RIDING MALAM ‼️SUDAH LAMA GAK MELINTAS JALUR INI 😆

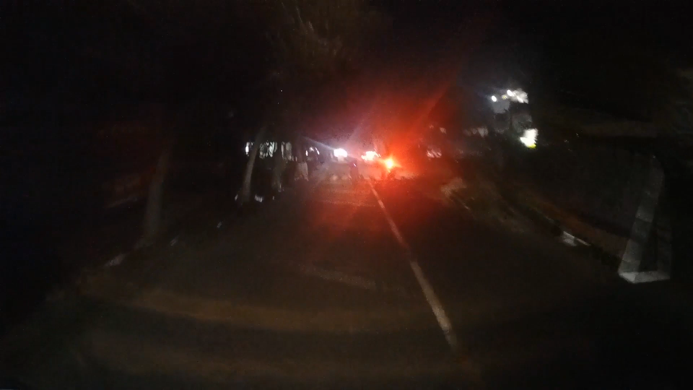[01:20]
Oke guys, nah ini kita akan bahas sepanjang perjalanan aja ya. Dan di sini di sini jalanannya memang terlihat gelap karena minim penerangan ya guys. Minim penerangan dan lampunya kayaknya banyak yang nggak hidup.
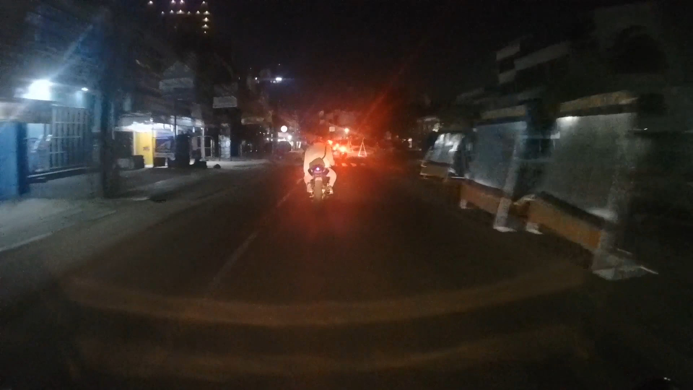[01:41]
Ya ini di daerah Pasar Baru Jakarta Pusat ya guys ya. Ini mengarah ke daerah Hayam Wuruk atau Gajah Mada guys.
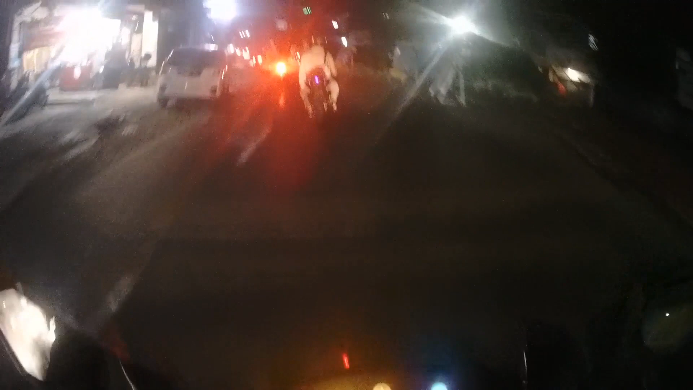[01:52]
Jadi memang banyak galian dan minim penerangan, jadinya agak gelap guys di sini jalanannya. Nah ini kita akan ke daerah Jakarta Barat guys, ke Duta Mas.
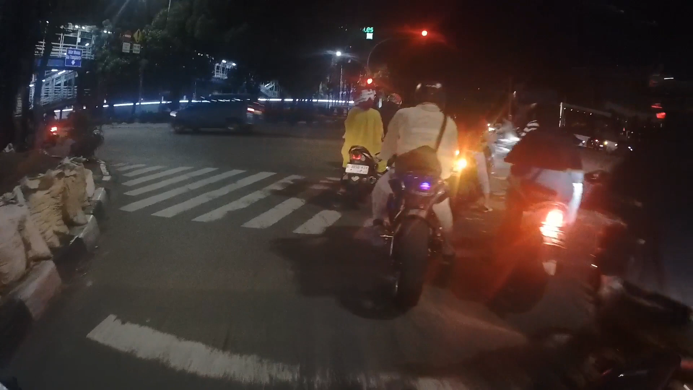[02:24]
Jadi kita nunggu dulu guys. Oh ini udah langsung jalan guys.
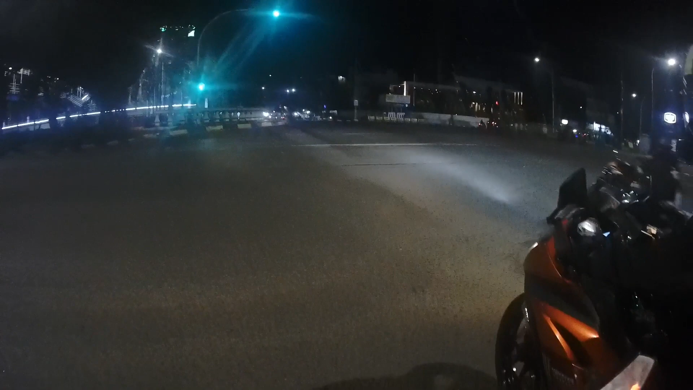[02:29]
Jadi udah hijau lagi dan ini melintas jalan Hayam Wuruk atau jalan Gajah Mada ya guys ya. Sepanjang jalan nanti kita akan melewatin pasar juga guys. Jadi ikutin terus videonya sampai selesai. Oke guys. Even when you feel low, you can still go.
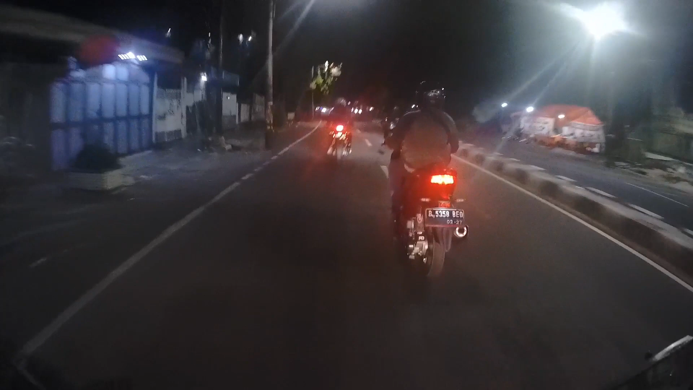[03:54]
Even when you feel slow, you can still go. Even when there's no hope, you can still go. I never answer to no, man, I still go. Go, go, go, go, go, go, go, go, go, go. Oke guys, ini perjalanan mengarah ke Muara Angke ya, atau ke Jembatan Angke guys. Kita lewat daerah Angke. Nah di sini memang penerangannya minim, jadi agak gelap guys.
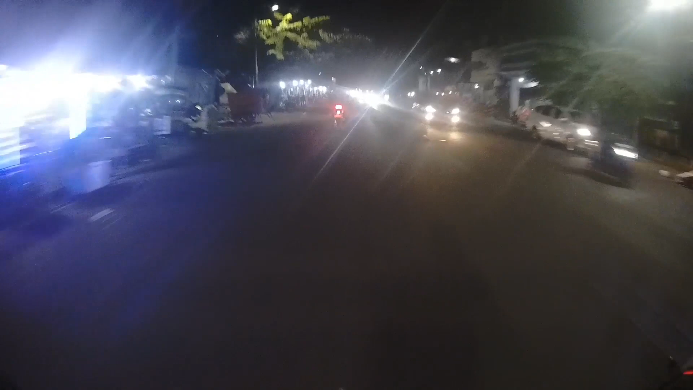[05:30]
Jadi kalau malam hari itu agak gelap dan kalau kesorot lampu kendaraan mobil atau motor itu silau. Oke guys, ikutin terus videonya ya. Jangan lupa like, comment, dan subscribe guys. Nah ini kita udah mau melintasi daerah pasar guys. Di sini ada pasar yang mengarah ke pasar pagi atau ASMK guys.
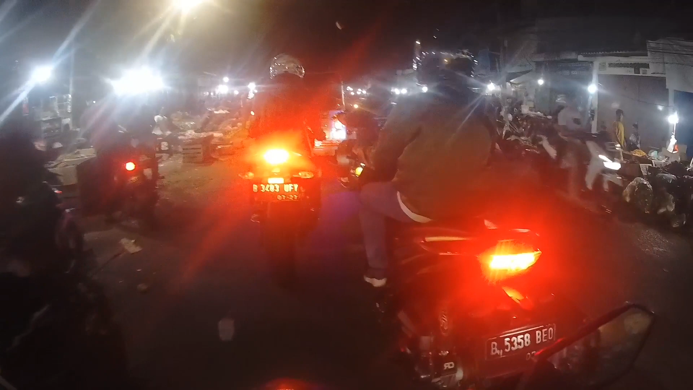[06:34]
di Jakarta Barat yang mengarah ke pasar pagi ya, atau yang mengarah ke kota tua guys. Ini bisa dilihat sendiri, jalanannya begini guys, agak padat, rame.
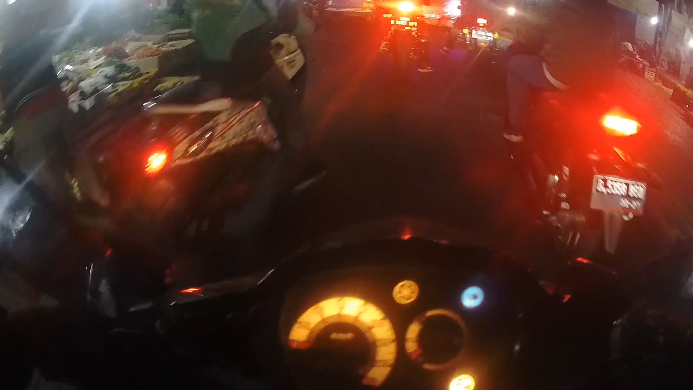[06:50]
Karena yang jualan memang banyak banget guys di sini, kalian kiri tuh lihat, wow banyak sekali yang jualan.
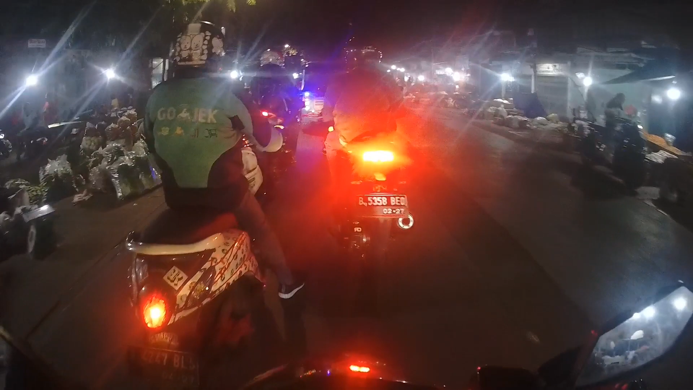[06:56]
Jadi yang namanya pasar, jadi kayak pasar tradisional gitu guys di sini, makanya ramai sekali. Oke guys, simak terus videonya sampai selesai.